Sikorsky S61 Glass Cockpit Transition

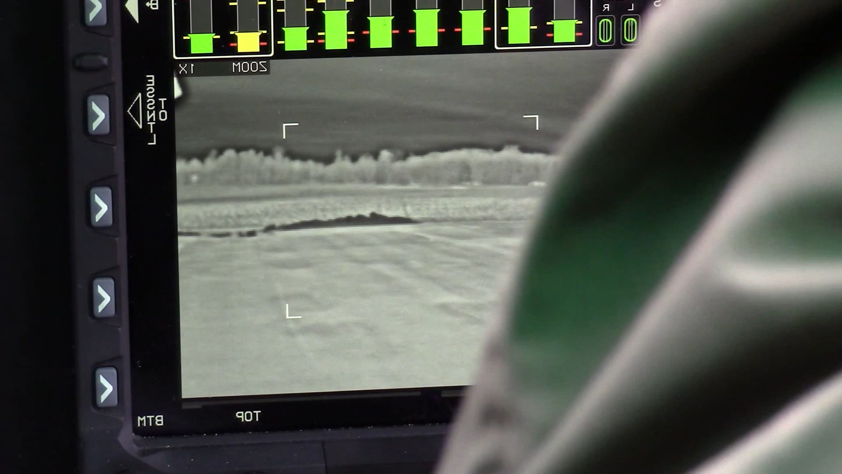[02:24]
It shows the tree lines out in front of us there. You can turn the knob, you can move it left.
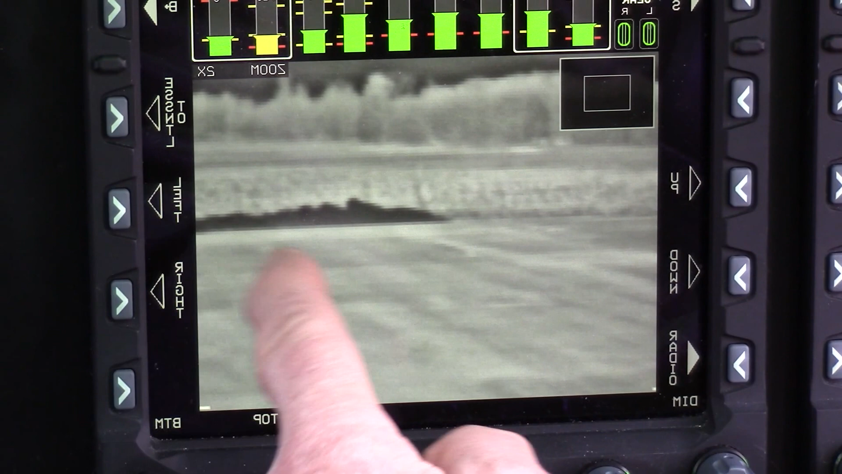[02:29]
Here's the box here. You can move it left. You can move it right.
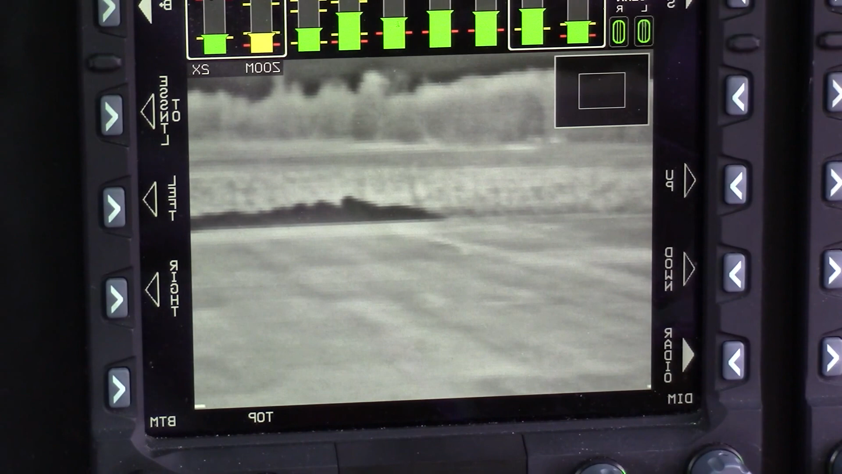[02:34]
You can move it up and down.
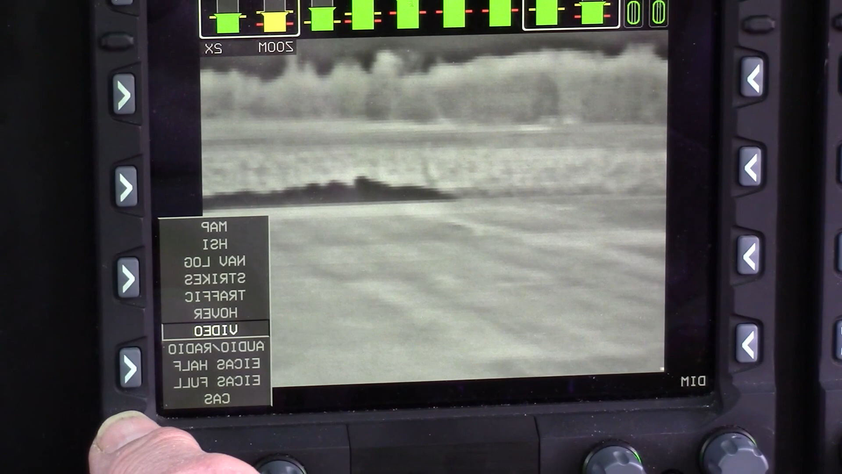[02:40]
So the next, okay here, this one, this is the hover indicator. If you've ever had the experience to try and land a helicopter with five or six inches of snow on the runway, it's quite common when you come to a hover and start to set down. You'll go white out and that means that everything outside is white. You have no reference to the ground whatsoever. You start drifting sideways.
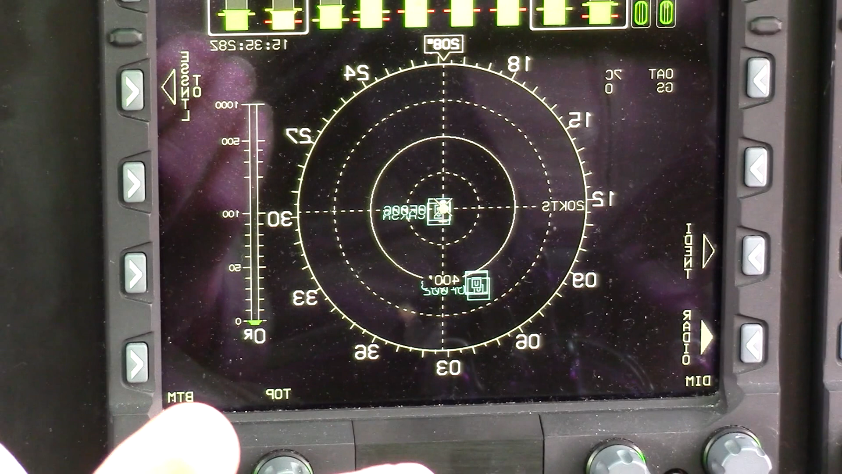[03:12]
You touch down. You roll over. With this device, and I've done it, you can very safely land the helicopter without even looking at the ground. Okay, this is your traffic. It shows your traffic right at the present. There's an airplane out there. He's 5,700 feet above us.
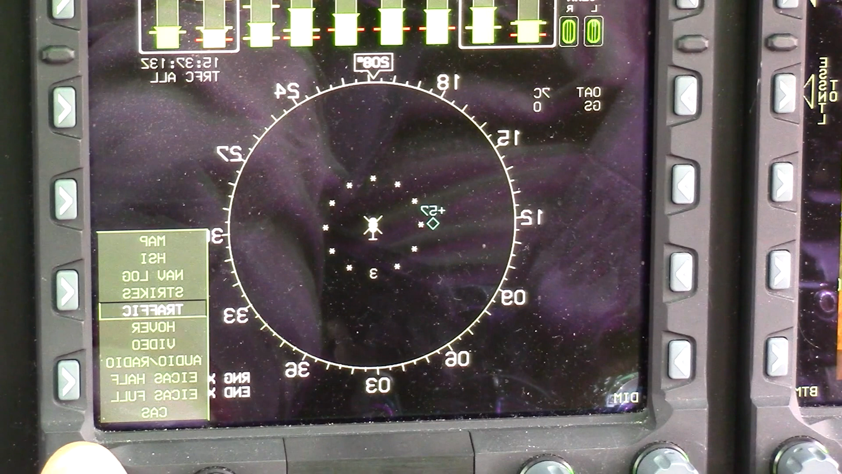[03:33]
The next page, this is lightning strikes. If you're flying in the summer or whatever, and there's a lot of lightning activity going on.
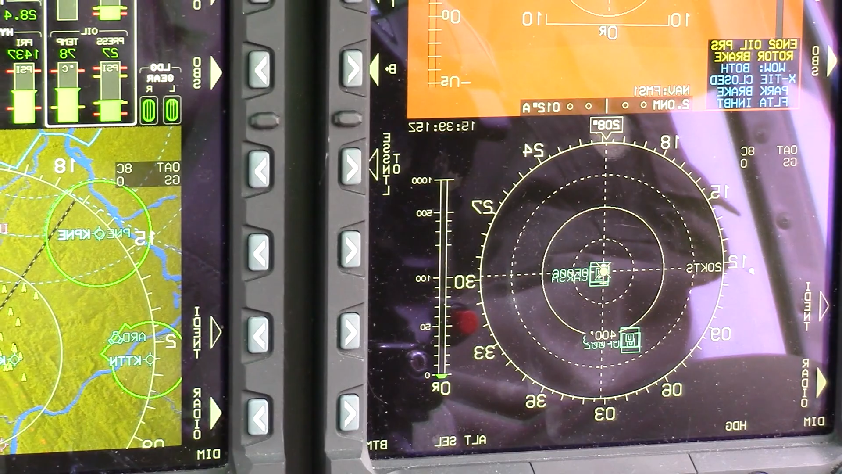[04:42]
And you say, hey, I want my, instead of having to look here and here, I just want to be able to look here while I'm making my approach and landing.